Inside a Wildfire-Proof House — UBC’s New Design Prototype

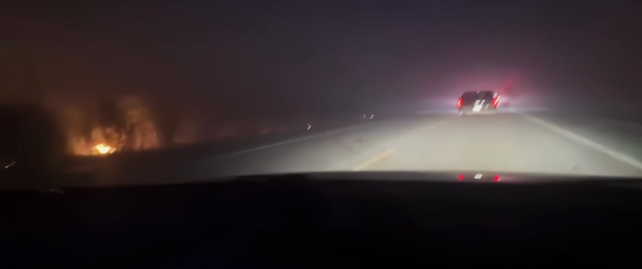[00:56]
All you could see was sort of the orange and reddish hues from 100 to 200 foot fires coming towards the community.